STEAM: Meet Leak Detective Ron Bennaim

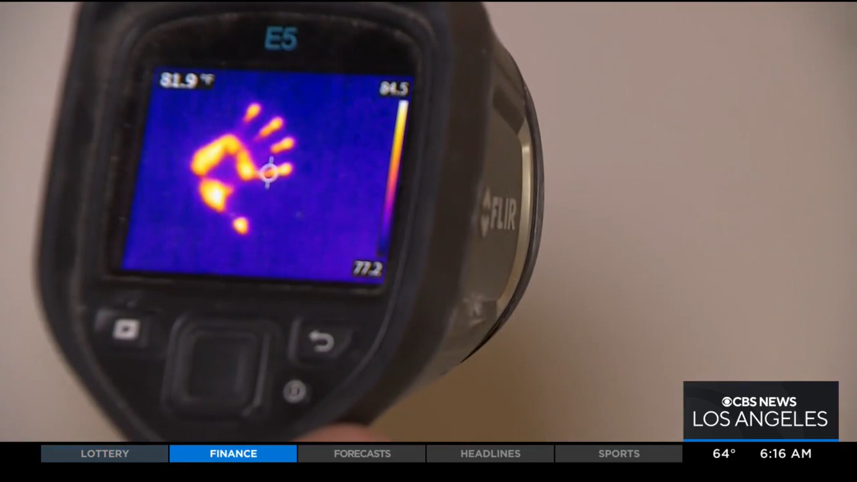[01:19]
YOU CAN STILL SEE THE TEMPERATURE DIFFERENCE. RON STUDIED BUSINESS IN COLLEGE, THEN WORKED FOR AN INSURANCE COMPANY.